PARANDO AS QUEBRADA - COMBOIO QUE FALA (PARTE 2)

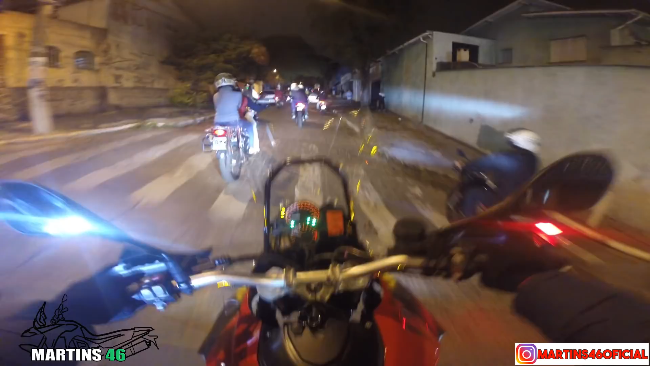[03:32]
vamos. Caralho, Roberto, com esse pisca-pisca do cacete nessa XRE, mano, cega qualquer um.